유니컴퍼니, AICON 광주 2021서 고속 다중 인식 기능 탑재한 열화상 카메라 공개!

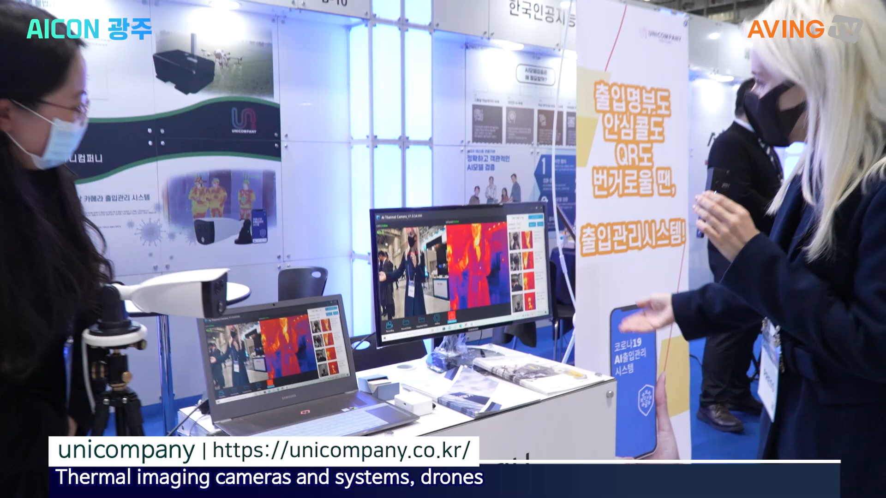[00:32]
So it's reporting on me live what my temperature is. Yes, it's good. Let me show you the number of tools.
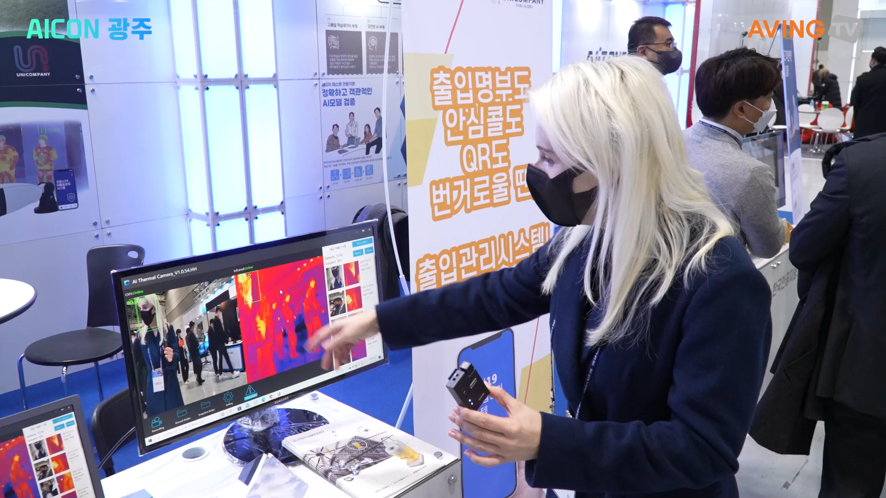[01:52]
And these people behind me, they're all pretty close and they're all showing up. And then it's got reporting here of who I am and what time I came through. And it's picked up, wow, all the people in the background very quickly.